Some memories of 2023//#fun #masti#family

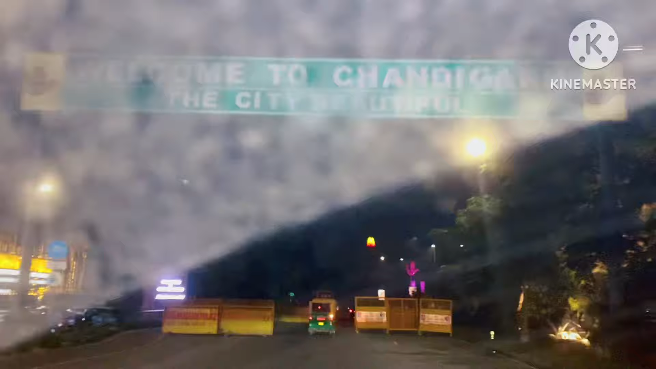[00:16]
हैं और आप देख सकते हैं बाहर अंदियरा हो गया है चंडीकड
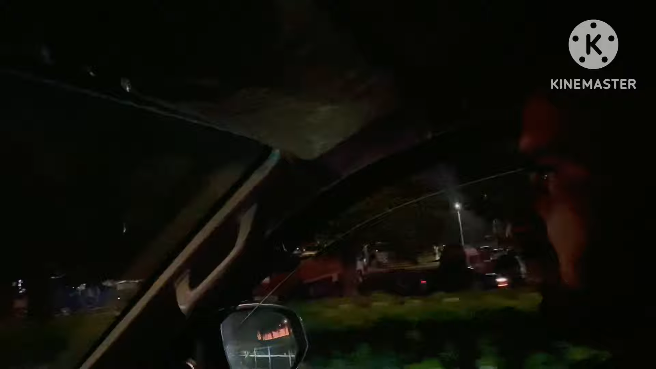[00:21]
पहुंचते पहुंचते हमको हो गई है रात और फिर भी हमको बहुत चाह लग रही है यह कि रात कभी और भी जादा सुनदर लगता है बिल्कुल खुली
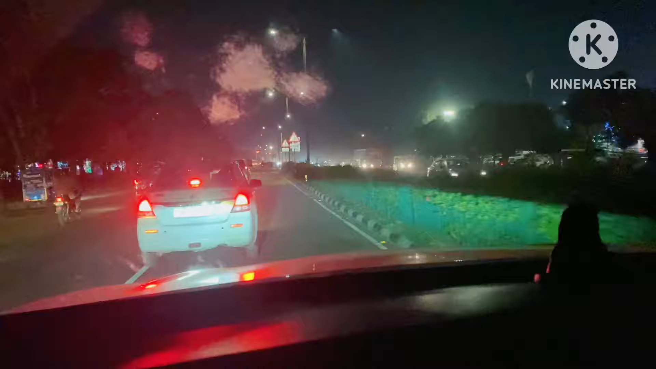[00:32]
रोड़ शान्त और चंडीकड जो सिटी है वो बहुत शान्त भी है जादा मैंलब